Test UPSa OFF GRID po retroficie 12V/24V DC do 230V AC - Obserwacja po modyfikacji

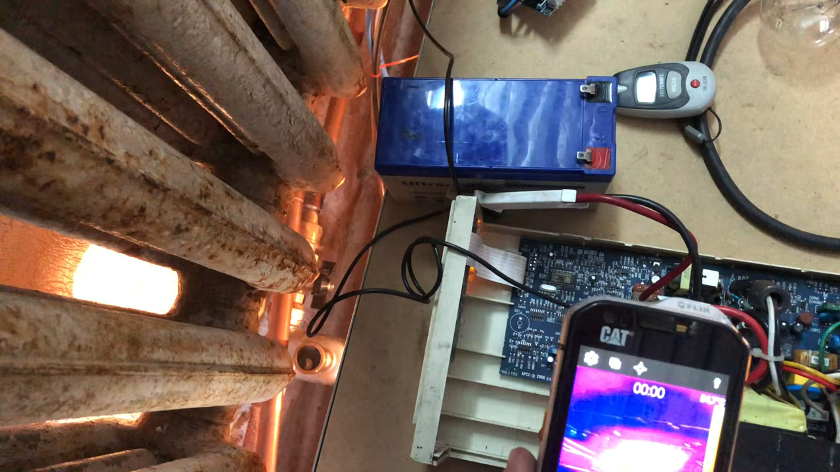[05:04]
Żeby sprawdzić Co tu się najmocniej grzeje Ale chyba się grzeją te dwa Tranzystory
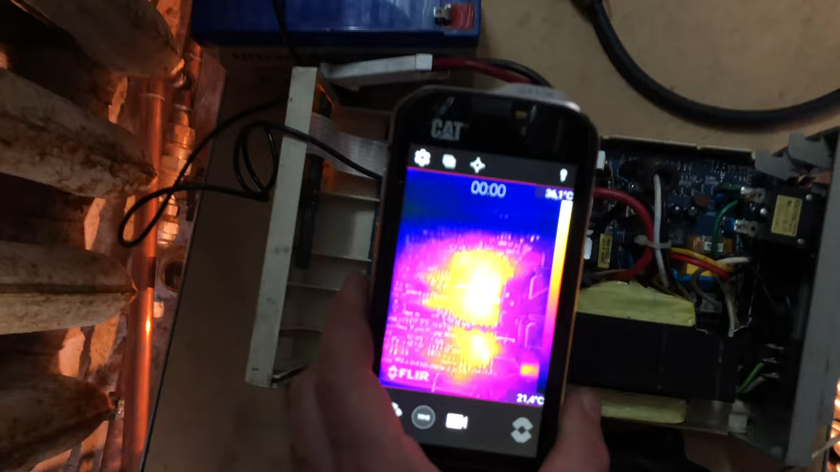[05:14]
Spróbuję Wam to pokazać Kamera na kamerę Trafo się nie grzeje
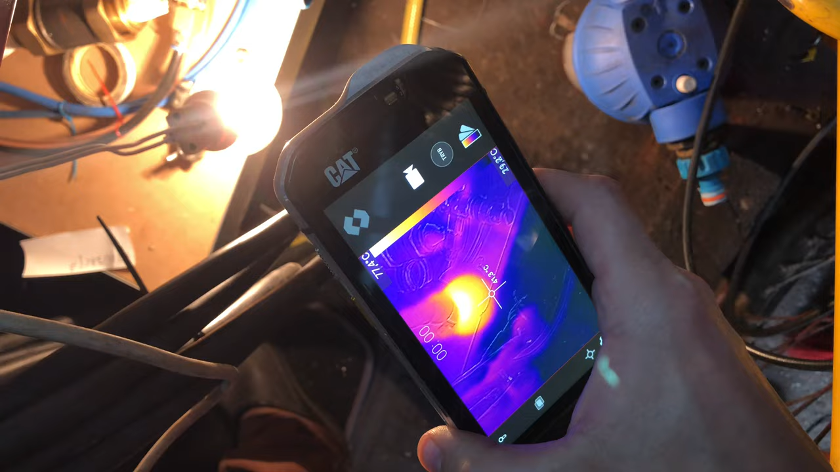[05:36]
Która ma 76-7 stopni Tutaj mamy
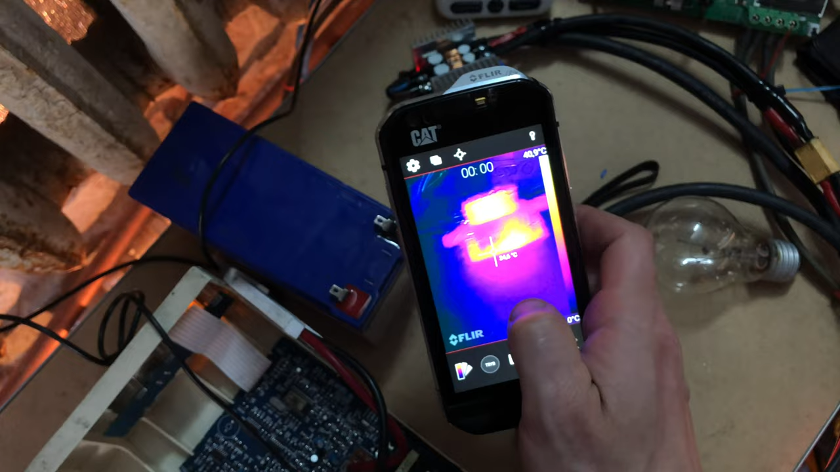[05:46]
41 I zobaczmy jeszcze wtyczkę
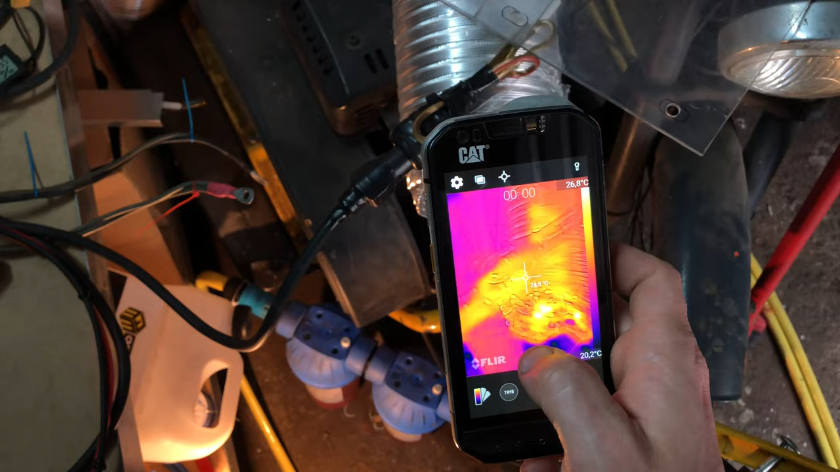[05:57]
On screen: scale top 26.8°C, scale bottom 20.2°C
Tutaj nie rozpoznaję żadnego ciepła Więc jest okej
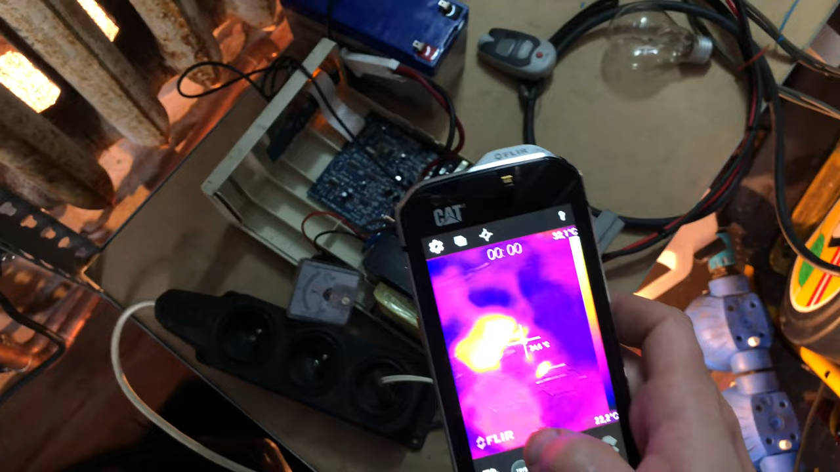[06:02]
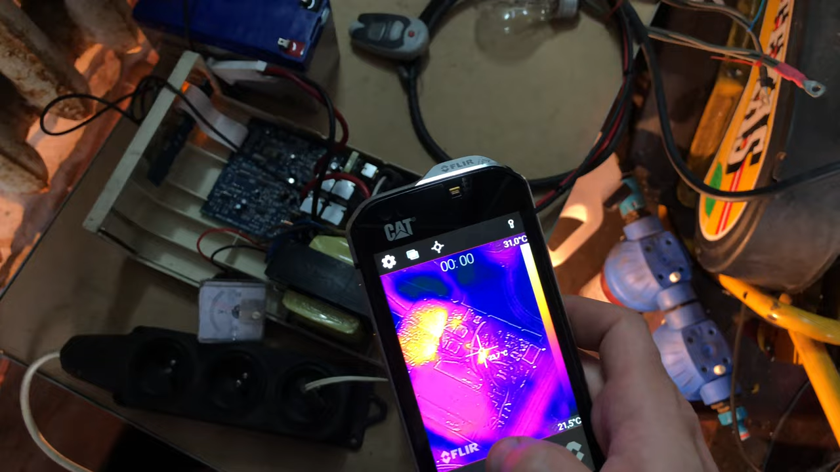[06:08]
On screen: scale top 31.0°C, scale bottom 21.5°C
Wszystko jest na razie okej
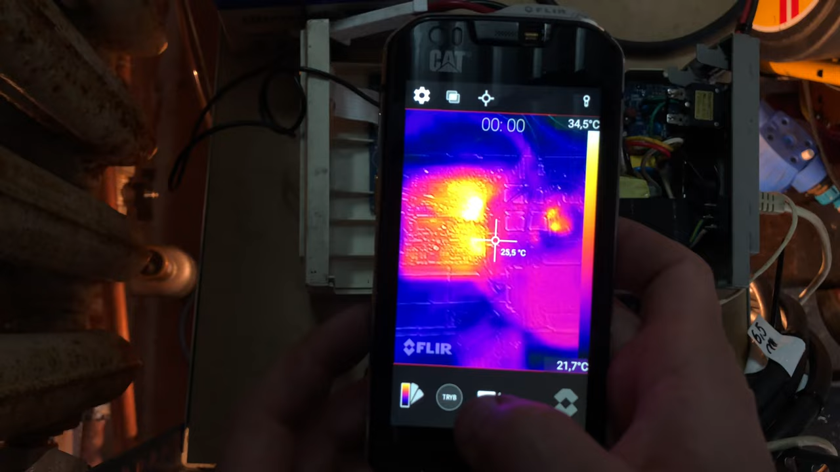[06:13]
On screen: scale bottom 21.7°C
Najcieplejsze elementy Najcieplejsze elementy są Minimalnie cieplejsze Od otoczenia Gdy nie coś tutaj się Pokazuje
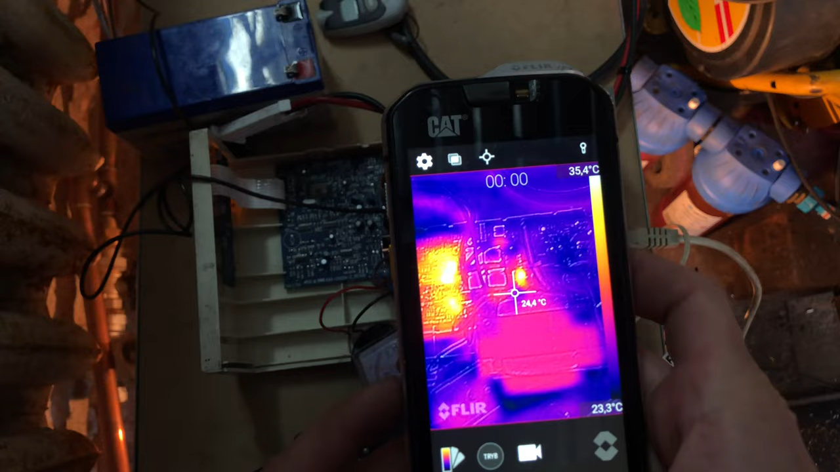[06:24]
On screen: spot 24.4°C, scale top 35.4°C, scale bottom 23.3°C
To są
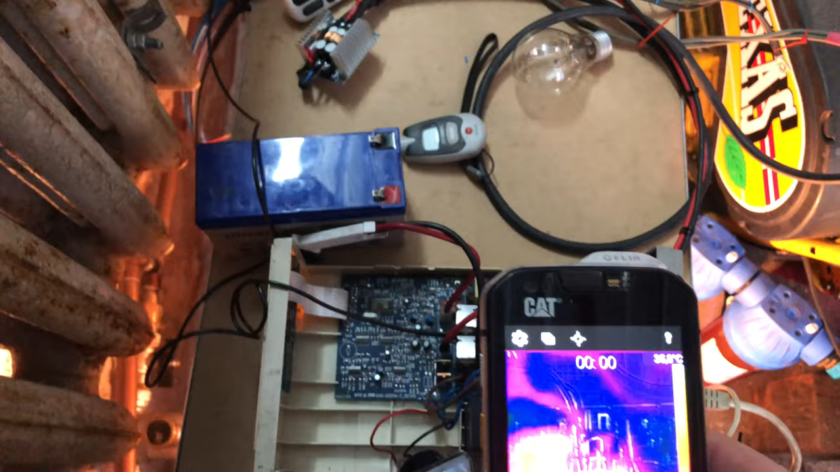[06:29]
Półprzewodniki jakieś Ale Nic Na razie konkretnego się nie dzieje I
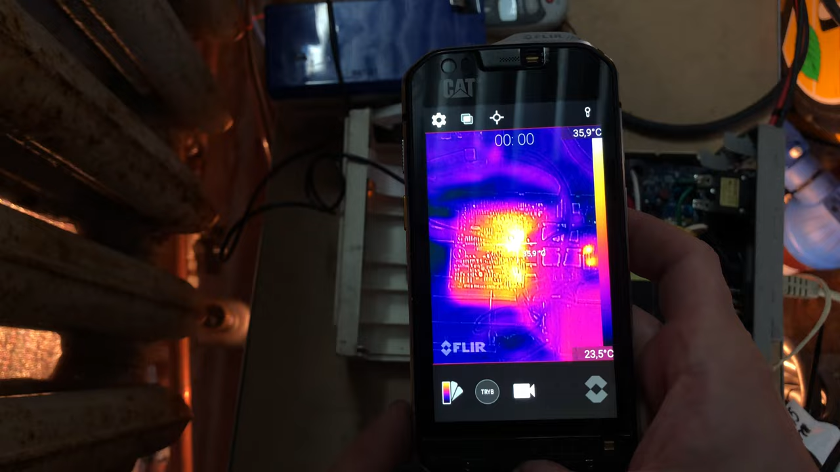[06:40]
On screen: scale top 35.9°C, scale bottom 23.5°C
niech tak zostanie Czyli 40W Jest z poczką Zostawimy to Na dłuższy czas Żeby to sobie podziałało
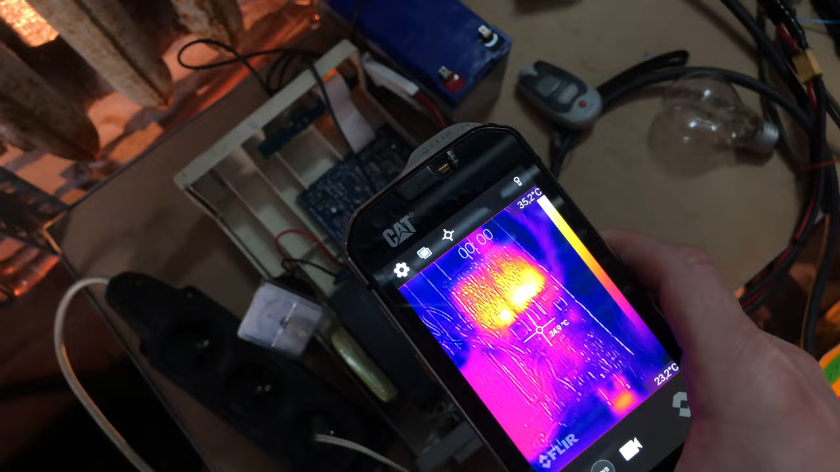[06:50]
Ja spróbuję jakieś zdjęcia porobić Co się grzeje Namierzyć te elementy
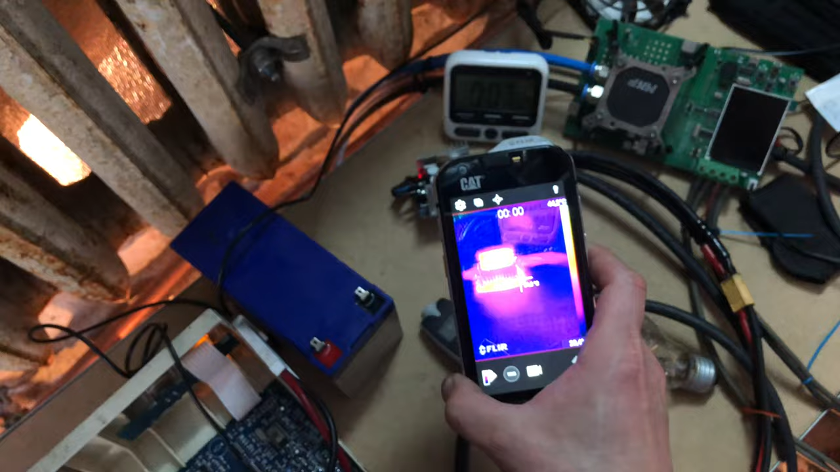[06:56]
Bo jak na razie Sam Zapach Ciepła od strony
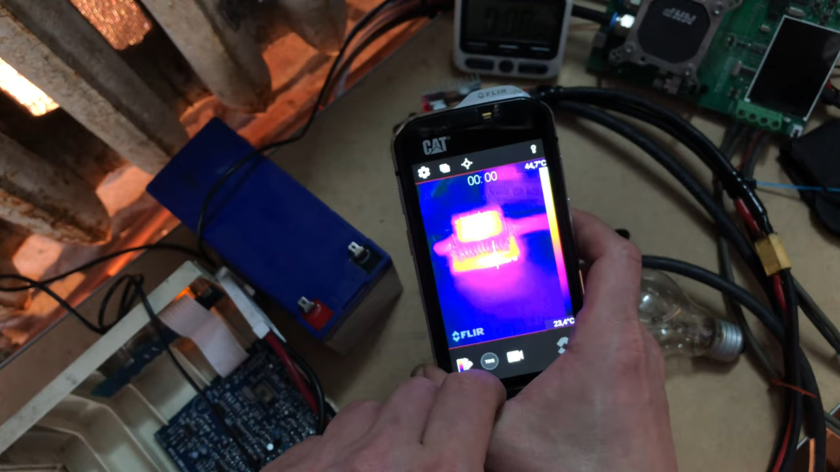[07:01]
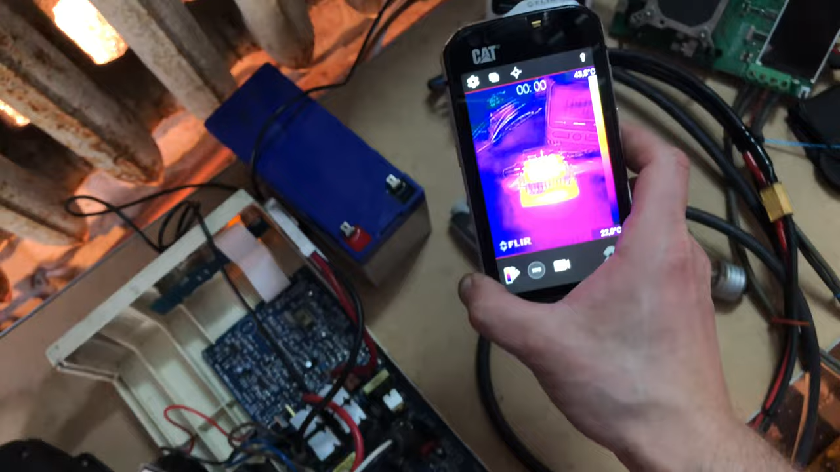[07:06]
Żarówki Choć tutaj To się też zaczyna Konkretnie już grzać Bo ma 40
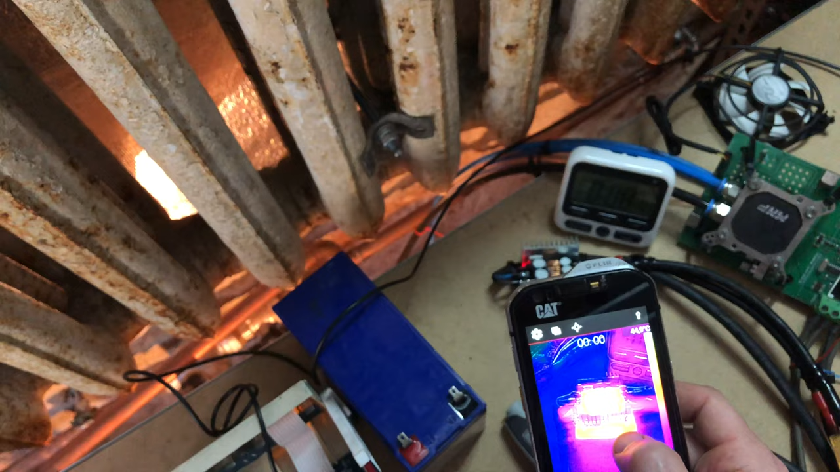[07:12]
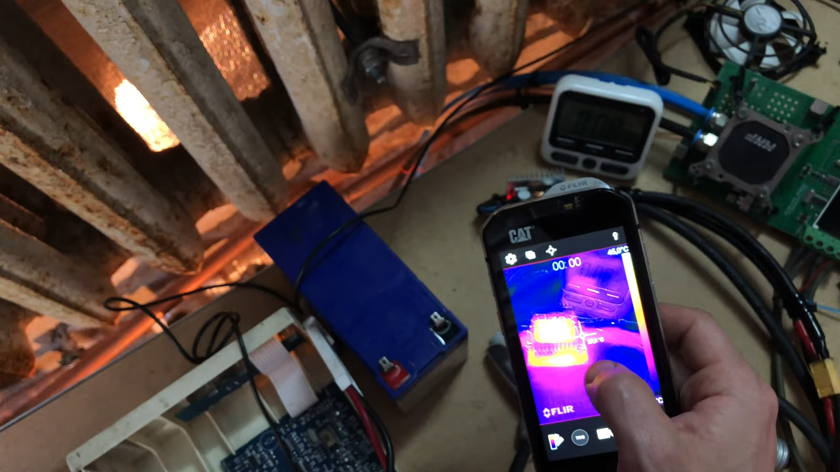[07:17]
45 stopni Ta przetwornica Ona jest szacowana Na 300W Ale mamy 45 Tutaj patrzcie Tu jest pokazane 45 stopni W najcieplejszym miejscu
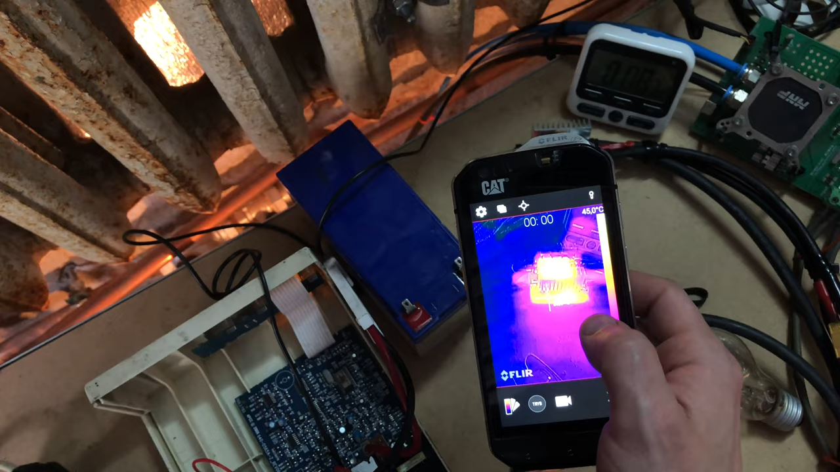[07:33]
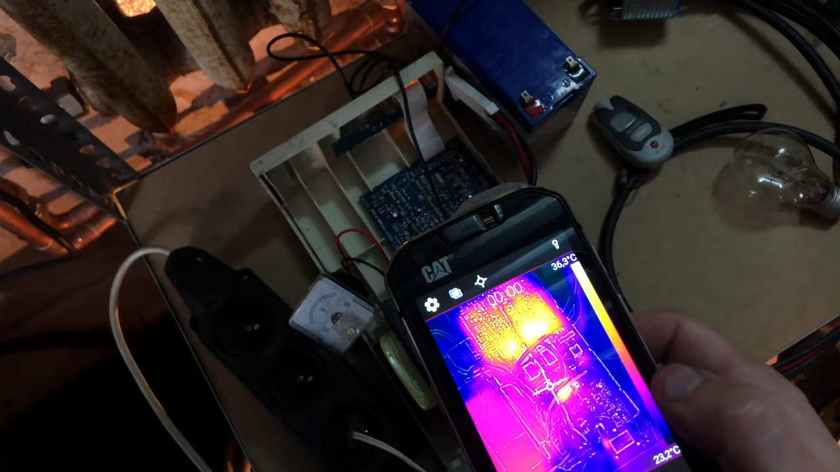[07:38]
Spróbuję to jeszcze jakoś nagrać I później wrzucić równolegle No ale Jak widać